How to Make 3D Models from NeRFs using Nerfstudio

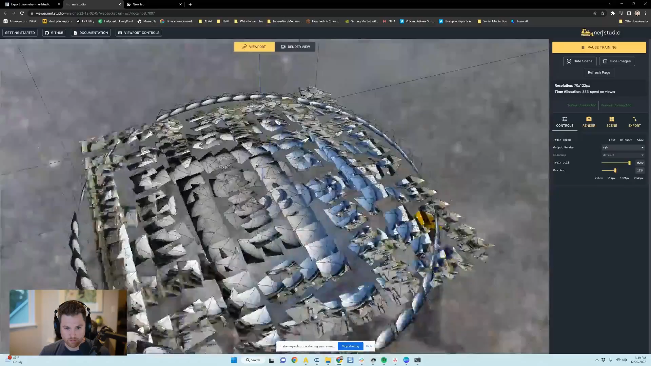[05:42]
And so as you can see, this is a great data set for making a 3d model with photogrammetry. It's got this crisscross pattern and then it's got an orbit to get kind of the sides of the structure.
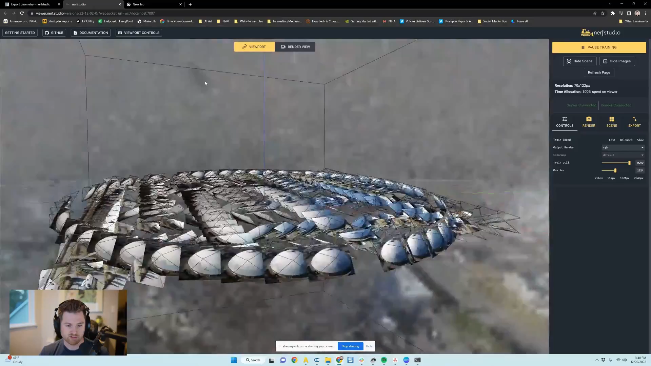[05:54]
This is kind of like a standard mapping flight plan that you'd have.
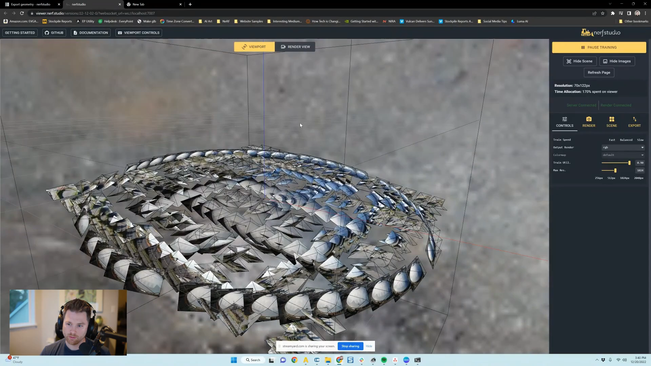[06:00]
And so I'm in here and I don't care about rendering a video. I want to get the 3d data. So this has been training for a while. If I go back and I look at this, it'll tell me, okay, I'm at 69, almost 70%.
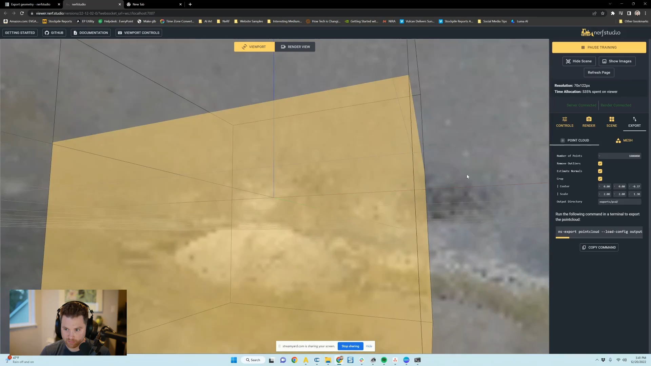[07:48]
And, um, again, it's hard to see it, but it looks like it's in there little tip. If you go to controls,
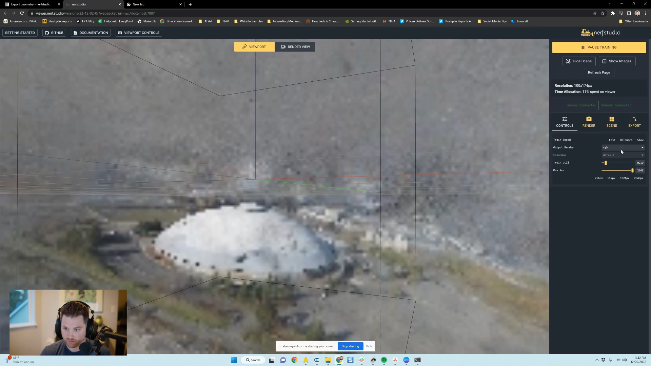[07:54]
we can make this like slow and look a little better when you're not moving around, but okay. So now we got that export.
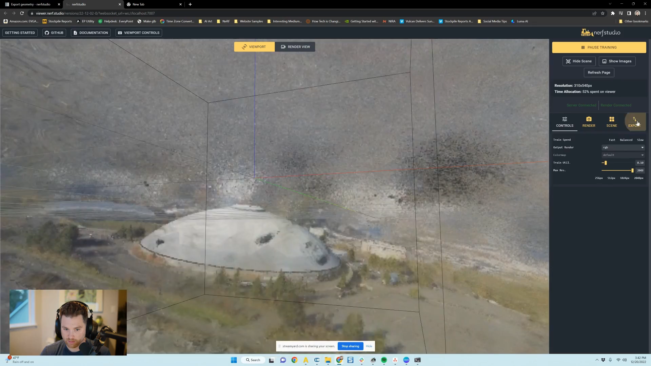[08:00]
I think it's all captured. And again, we, I made the Z scale smaller,
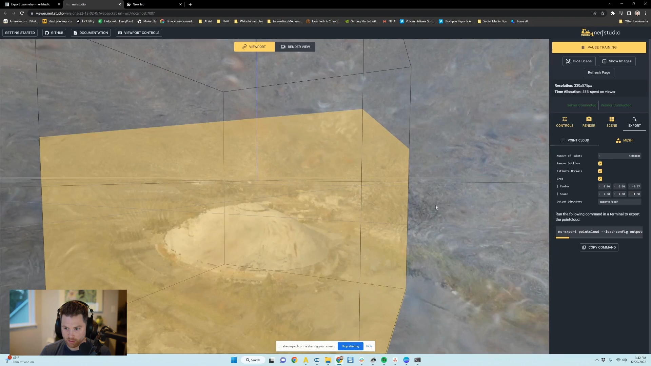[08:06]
the, the X and Y will make the box more of a rectangle versus a square.
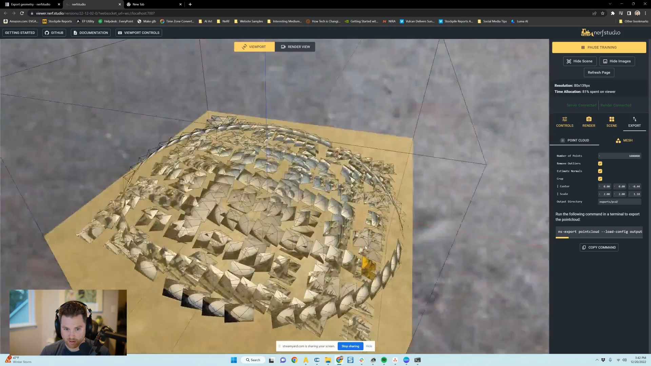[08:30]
I'm happy with that. So it's not going to render anything or try to make a point. So I think anything above that, and I'm just showing you guys how to do this, uh, but not being perfect. It tells you the directory is going to be in. So it's the exports PCD folder. Um, and then you have this command and it's going to copy this command and I'm going to open up notepad plus plus, you can open any sort of note editor. I'm going to create a new note and I'm just going to paste that in there. And that's where it's going to give you like those variables I just put in.
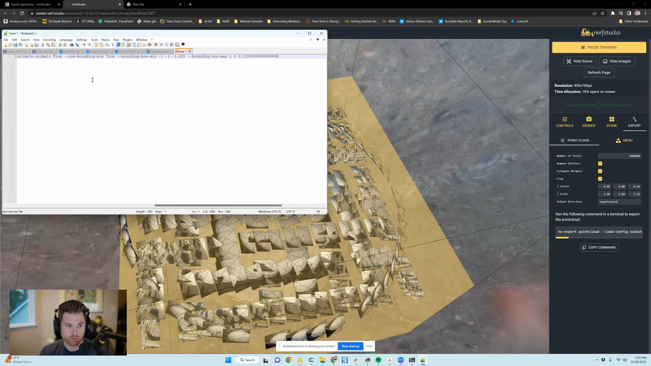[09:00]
So estimate normal is true and all those things, number of points. Um, and then, uh, I don't know where it calls the name of this. So it just might already pick that for you.
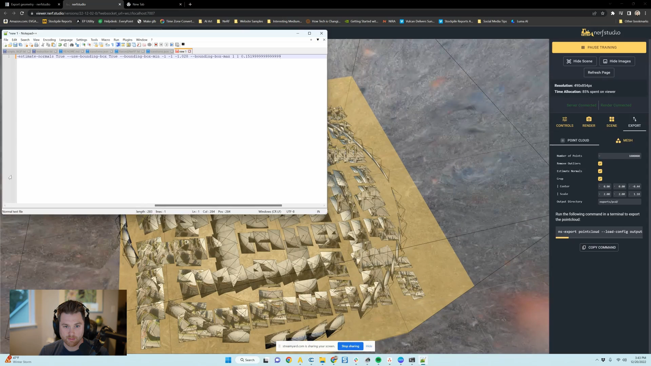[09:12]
So I'm not going to actually run this yet. I'm just going to leave that there. And I know that's for a point clouds and I'm going to make a new one for mesh. So for mesh, stick with, they say the best person. It's the best meshing they have normal options. You should have the normals. We already told it to start training those normals with the way I show you how to kick this off. Number of faces and the text resolution, number of points, a million points. I'm just going to leave this all defaults because we're just trying to see how this works. Remove outliers crop. That's all perfect.
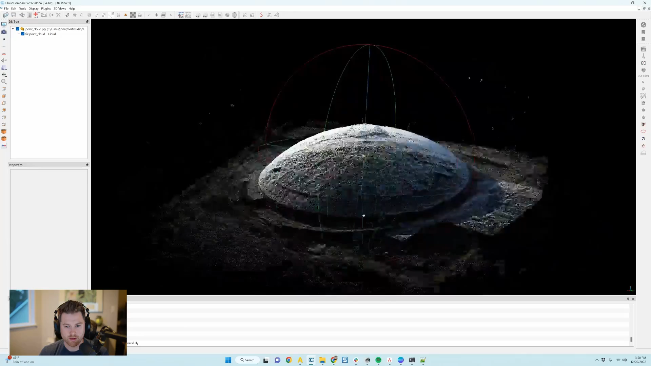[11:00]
So here's the point cloud has been cropped out of that box and you see there's a little bit of outlier still on floating on the top. I didn't constrict that all the way down and there you go.
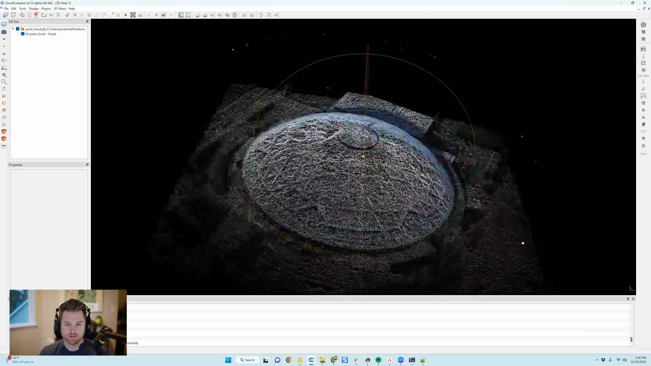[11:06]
It's a point cloud. It's not perfect looking, but wow, that was easy.
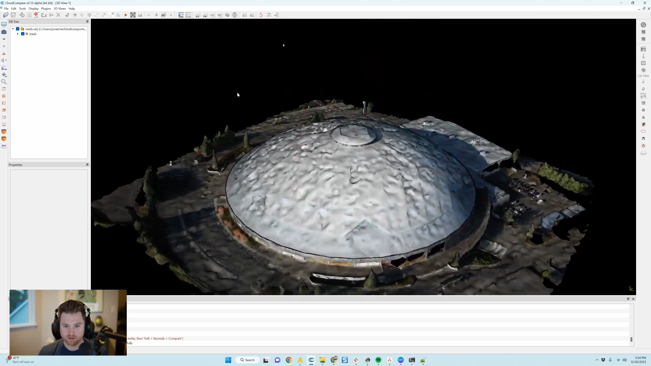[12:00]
So it's, it's, it's not perfect at all. Um, but Hey, it's a mesh.
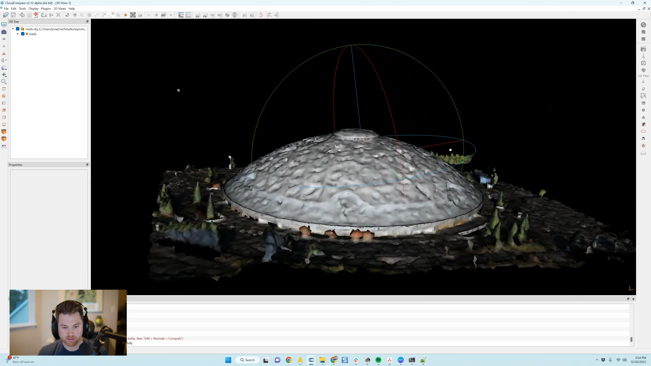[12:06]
And again, I did tell it to decimate it quite a bit. I click in here, I can turn off the normals and hides a lot of that geometry. So that's, that's an interesting thing. So this, this looks a whole lot better as to show that off.
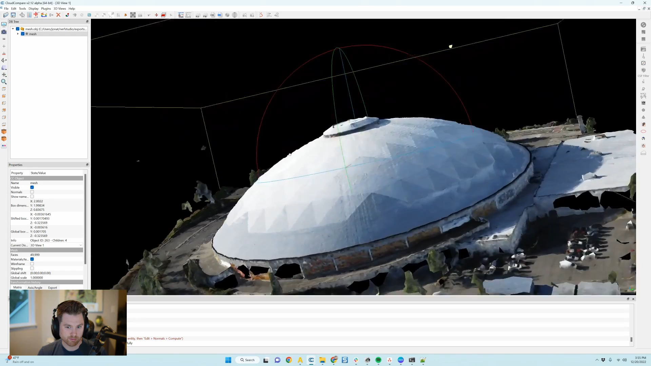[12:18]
But in reality, if I show the normals, which kind of shows your shading and everything, the top is not smooth.
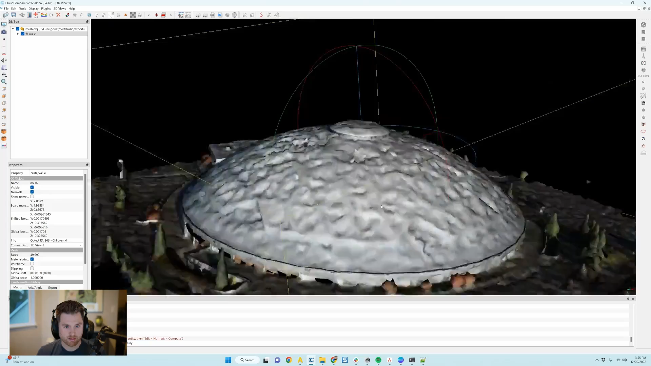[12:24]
And if anyone's been to this structure, they know that's not how it's shaped.
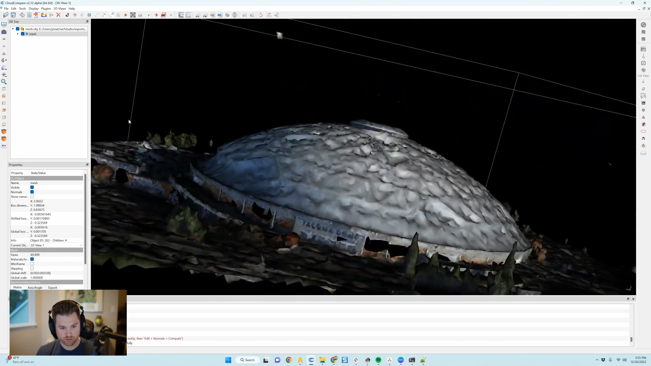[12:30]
In fact, it looks like there's a big chunk taken out over here. So, uh, very interesting.
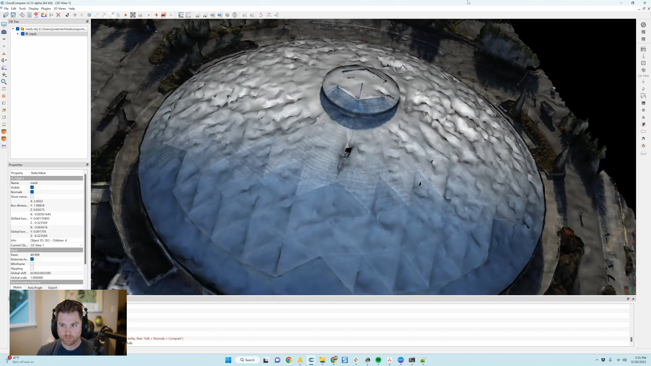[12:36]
Um, well, I'm just going to take a look at the other full, uh, Poisson mesh PLY as well.
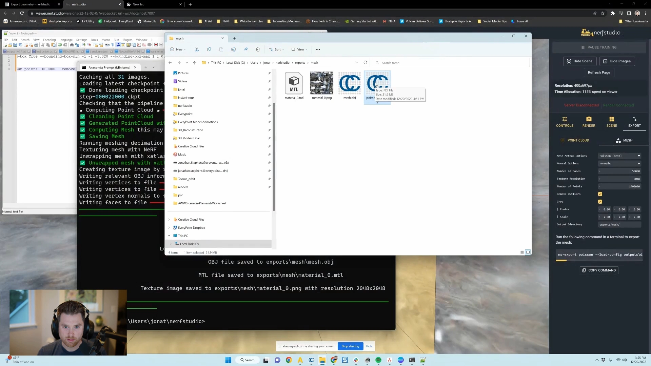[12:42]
So again, I don't think this one's been optimized. Uh, let's see here. It's got its normals.
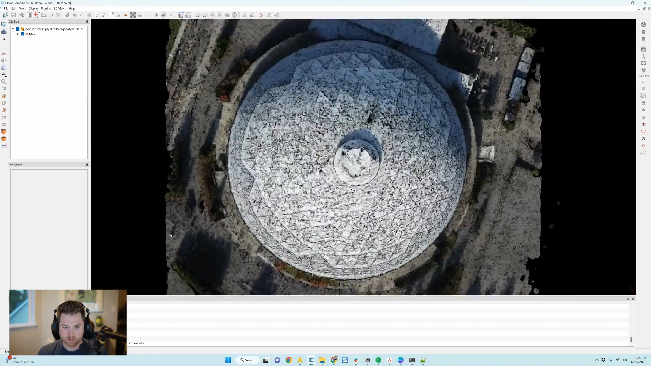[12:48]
Okay. Yeah. This looks like a much bigger file. So this one hasn't been, um, turned into a, uh, more optimized mesh with less triangles.
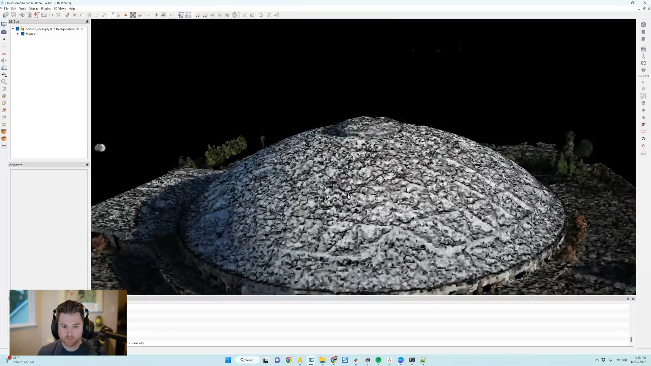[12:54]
And again, it happens if I turn off the normals, it hides everything.
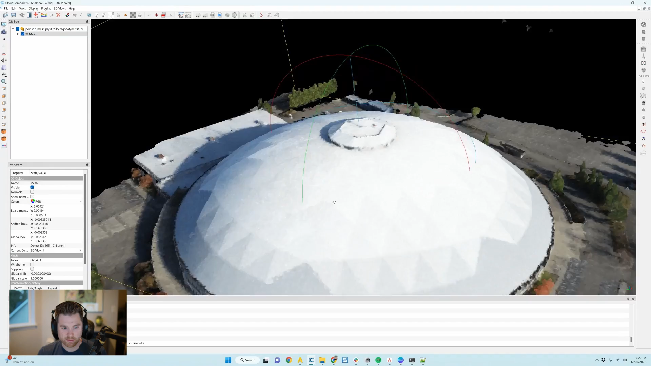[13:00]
But again, we know that's, that's not what it's supposed to look like. Okay. So that's how you make a mesh and a point cloud using nerf studio.